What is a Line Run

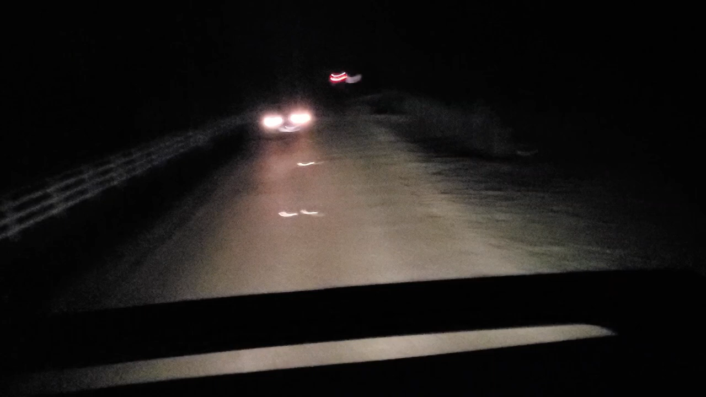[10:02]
bouncy road. We're on one of these back roads in Tracy right now.
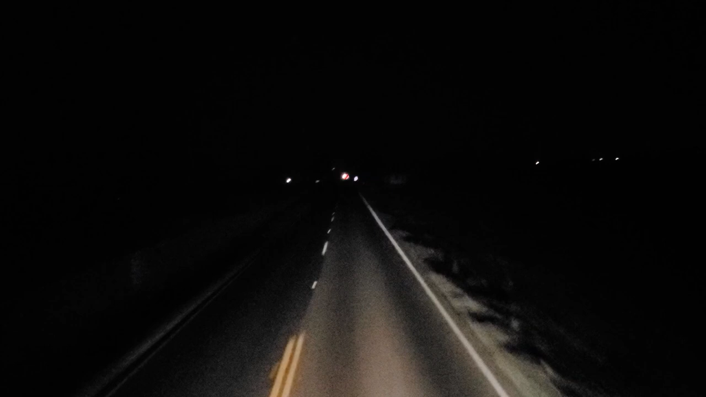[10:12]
But yeah, this is 13, I think we're 13.2. So we're almost as tall as a semi-truck. So this would probably be the view if you were to be sitting on the roof of a semi-truck. Way up here, this is pretty high. So I can imagine the passengers sitting here in the front window, they might freak out a little when the overpass starts to come at them. You can pretty much see it right in front of you. So definitely a little taller than a normal bus.